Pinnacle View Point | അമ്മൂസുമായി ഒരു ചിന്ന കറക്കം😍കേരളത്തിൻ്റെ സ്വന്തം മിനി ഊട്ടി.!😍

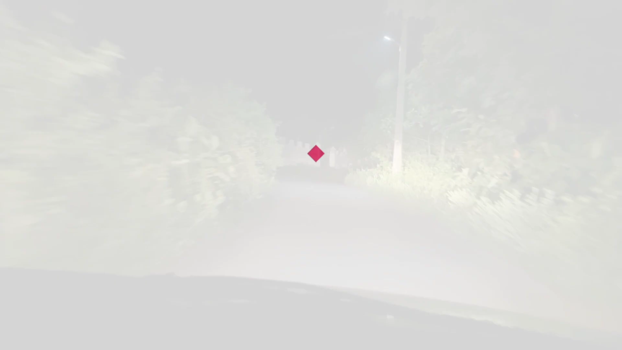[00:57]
അങ്ങോട്ട് പോയിക്കൊണ്ടിരിക്കുക. നേരം പരവരാ വിളിക്കുന്നേ ഉള്ളു. അതുകൊണ്ട് അനുമാമനും അഖിലുമാമനും ഫ്രണ്ടേ പോകുന്നുണ്ട്.
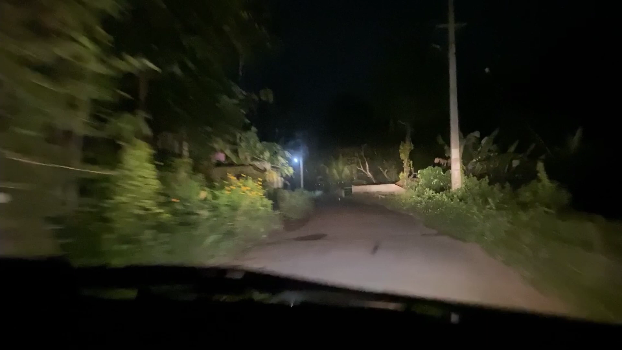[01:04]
നമ്മൾ ബാക്കി കാറിലാ പോകുന്നേ, അവര് ബൈക്കിലുമാണ്. ആദ്യമല്ലേ, അതെ, വഴിമധ്യം വല്ല തടസ്സങ്ങൾ ഉണ്ടെങ്കിൽ റിപ്പോർട്ട് ചെയ്യാൻ വേണ്ടിട്ട് അവരെ ഫ്രണ്ട് വിട്ടിരുന്നു. അതുകൊണ്ട് പോകുന്ന കണ്ടില്ലയോ.
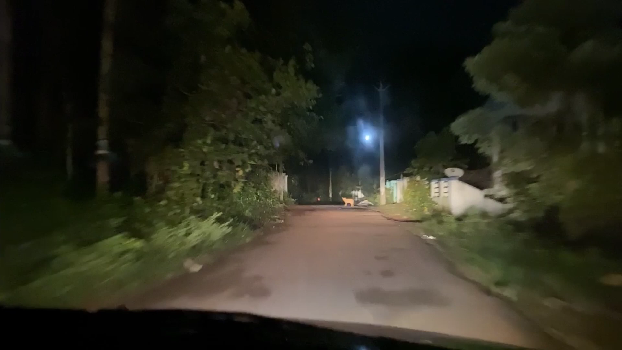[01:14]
എന്താവെന്ന് സത്യം പറയാലോ, ഒരു പിടിയില്ല കേട്ടോ.